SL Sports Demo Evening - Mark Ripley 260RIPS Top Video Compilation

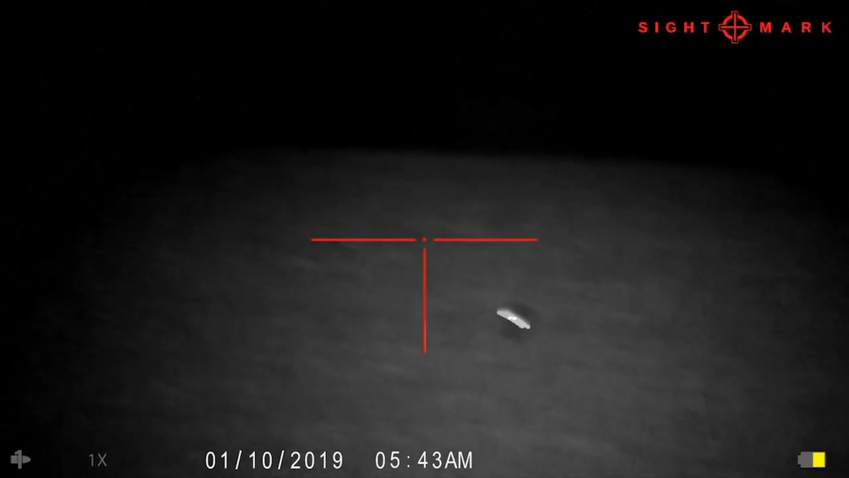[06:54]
Coming in good and proper now.
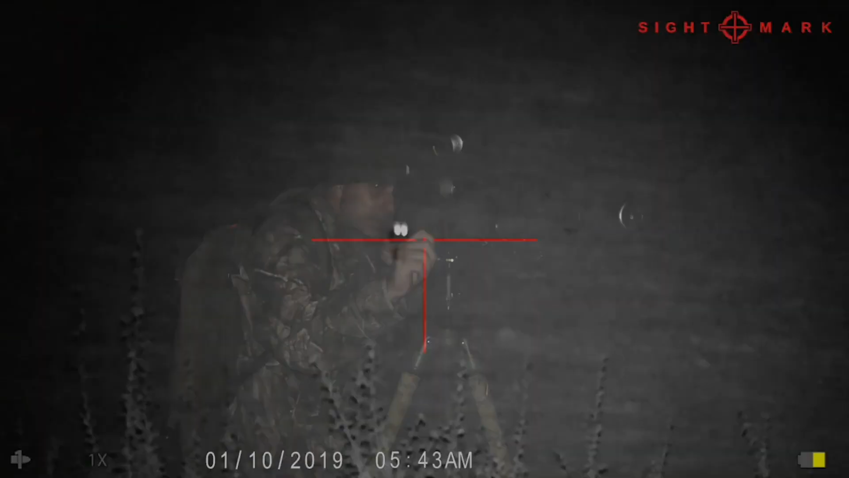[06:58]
Once he gets through that hedge, I'll take him the side of it if he comes through and presents a shot.
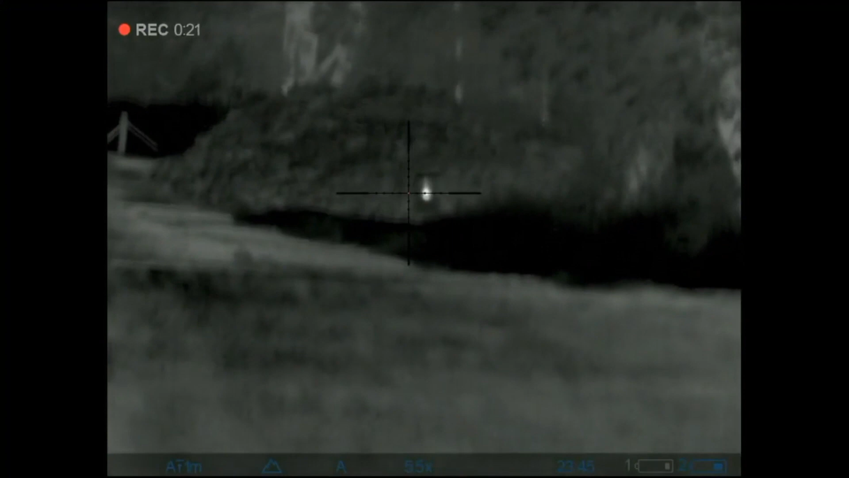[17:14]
Okay, so that's the Thermion zeroed on the 223. It took me a few shots more than I was expecting because I couldn't quite figure out where my shots were going.
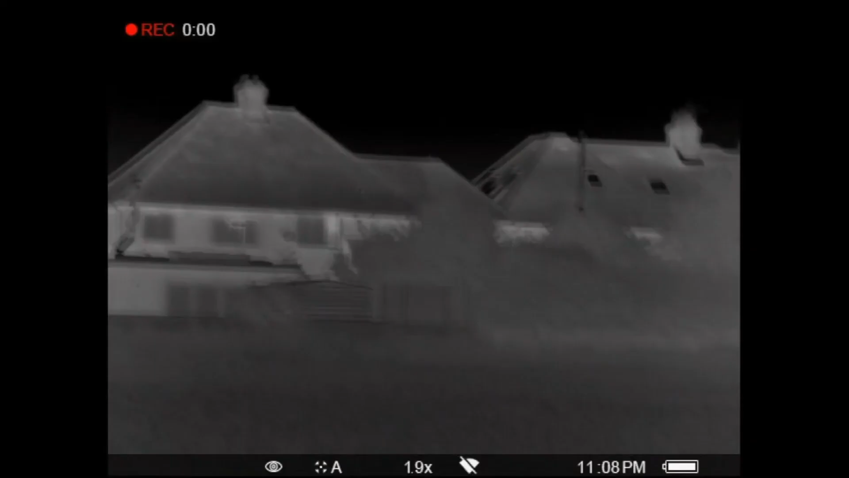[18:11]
These are the gardens that the fox has been raiding, so I think we'll set the caller out in the field just behind here.
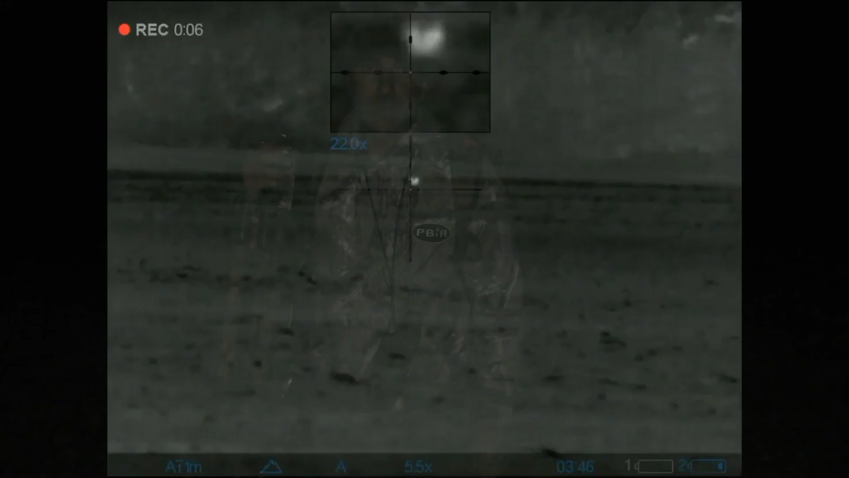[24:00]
laid up in the grass, or just in the little tufts of grass on the plough there,
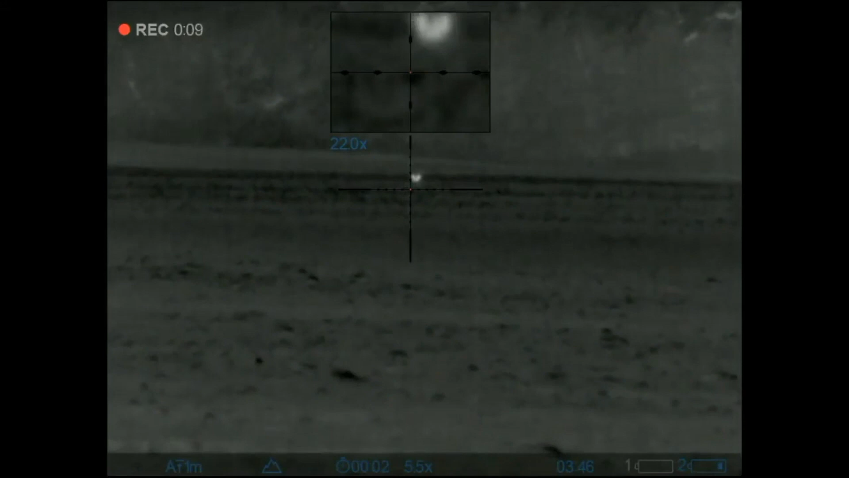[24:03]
and just give him a squeak a couple of times, try to call her and that.